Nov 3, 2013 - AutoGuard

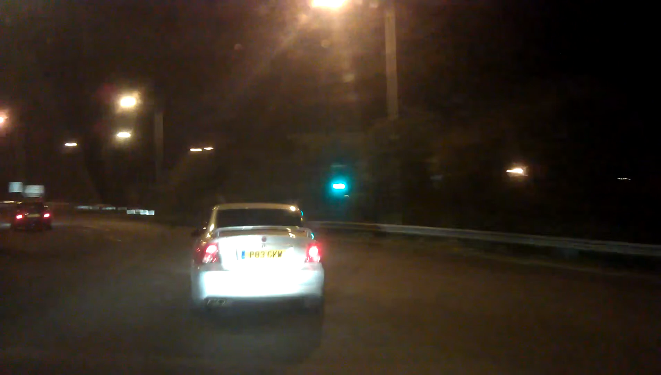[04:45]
And he saw it before me, but it was too late to do anything when I saw it. You know how you've got to look around the roundabout, you know, to keep checking where the bloody idiots are going, you know. And you don't expect to be looking for looking for freestanding boxes in the middle of the hangar lane gyratory, do you?